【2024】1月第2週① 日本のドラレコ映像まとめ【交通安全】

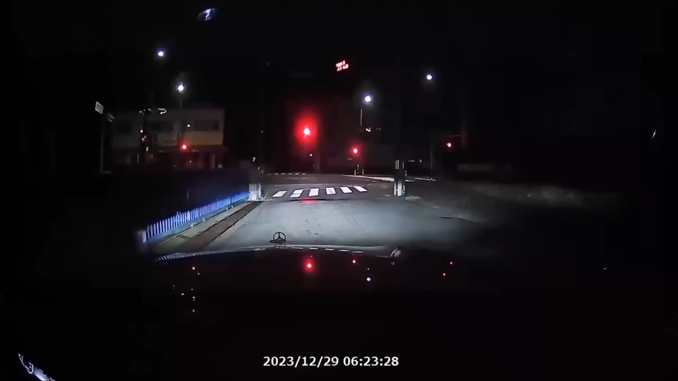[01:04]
ジジイお前の車線の信号の色は何色だ?
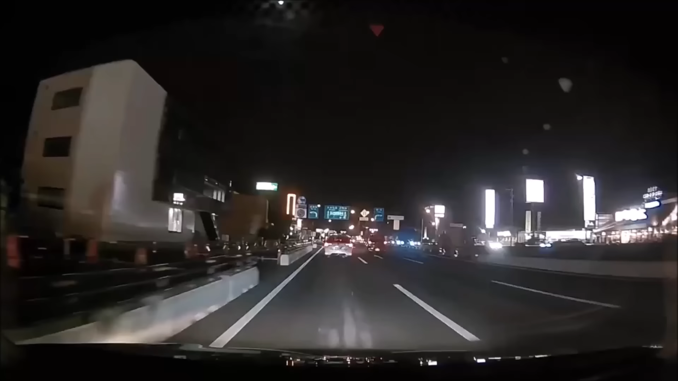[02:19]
かなり近かったとっさに左にハンドル
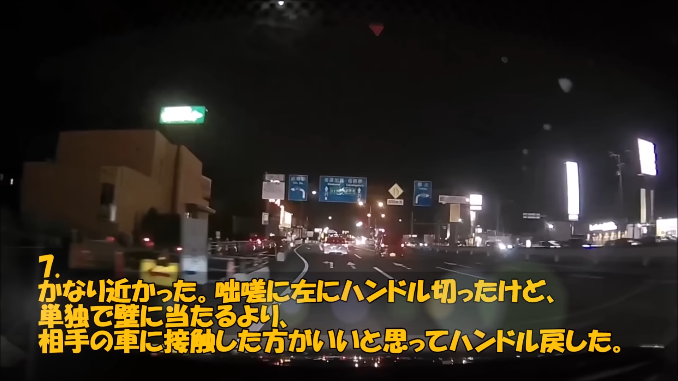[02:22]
切ったけど単独で壁に当たるより相手の車に接触した方がいいと思ってハンドル戻した
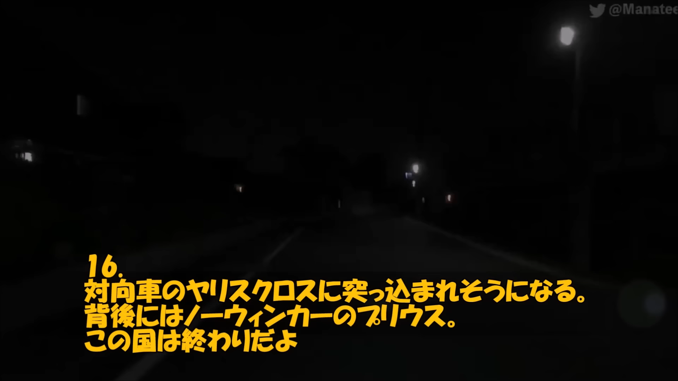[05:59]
プリウスこの国は終わりだよ
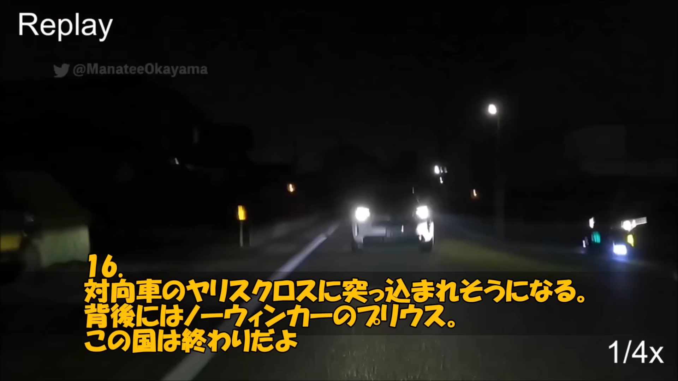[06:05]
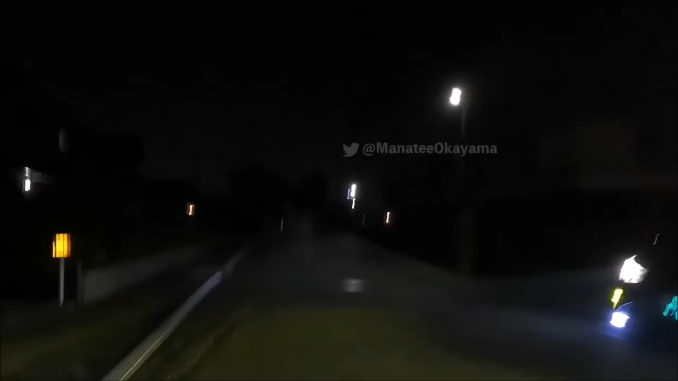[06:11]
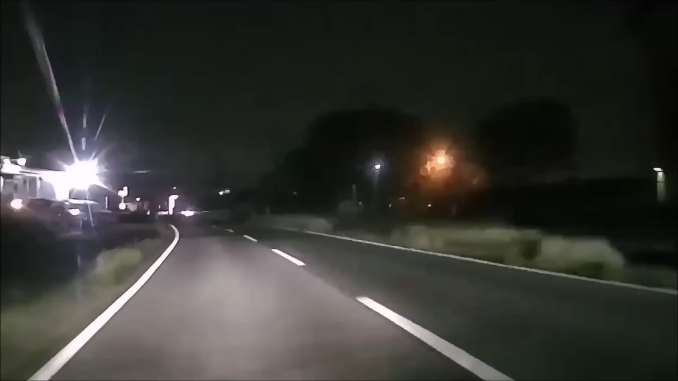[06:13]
プリウス来たウィンカー1階で割り込んでブレーキ踏むとはさすがだ
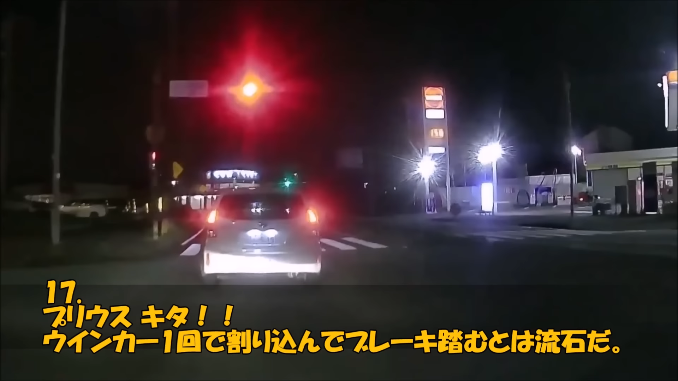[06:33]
よし面白い映像が撮れたさすがプリウスだからプリウスには近寄りたくない